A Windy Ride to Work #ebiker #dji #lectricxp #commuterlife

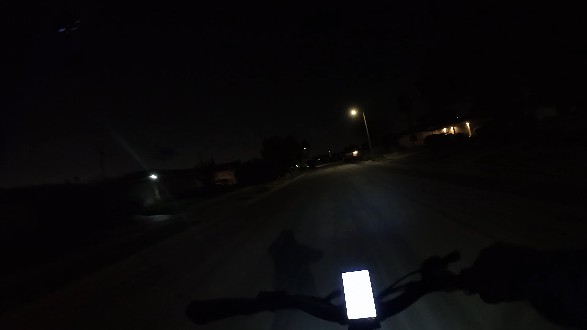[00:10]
So might be a little hard to see. You can probably hear it, but it's very, very windy today.
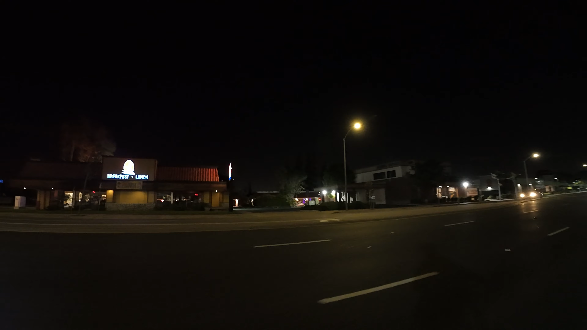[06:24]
Yeah, I wore too many layers.
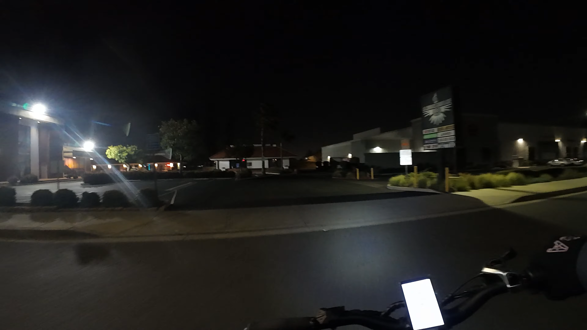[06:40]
Yesterday it was a lot colder than this. So we're on Chapman Avenue right now. Chapman and Wanda, no, Yorba.
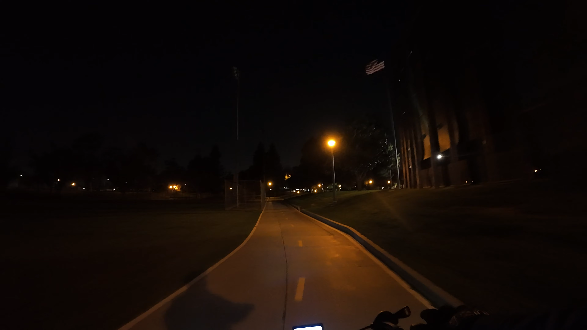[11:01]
Oh, glory. Blowing in the wind. Oh, that's sweet. Taking his old doggy out for a little jog. More tree branches.